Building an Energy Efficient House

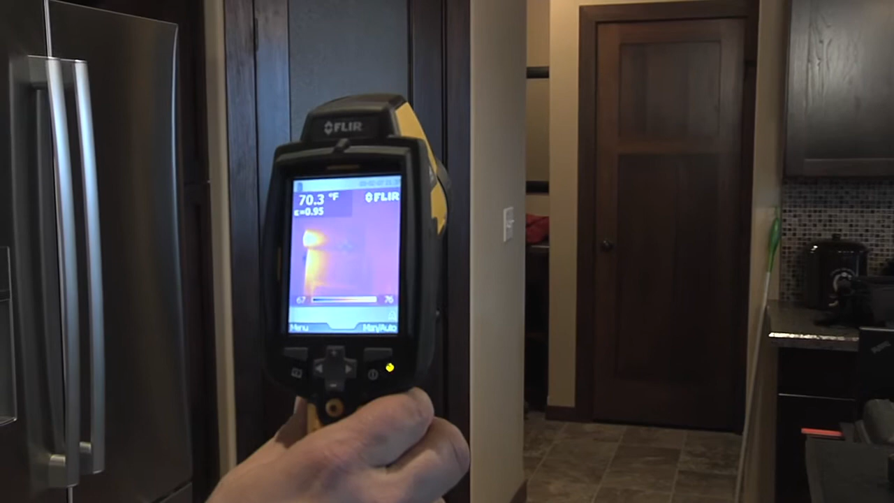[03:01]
On screen: spot 70.3°F
Any penetrations that we might have from inside the house to the outside is really what we want to focus on here.
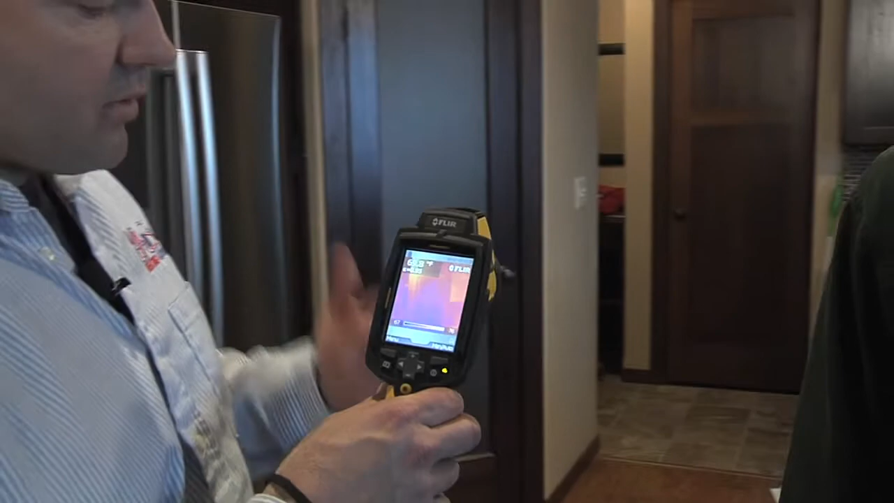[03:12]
So definitely a great tool to have when you're looking at energy rating on a house.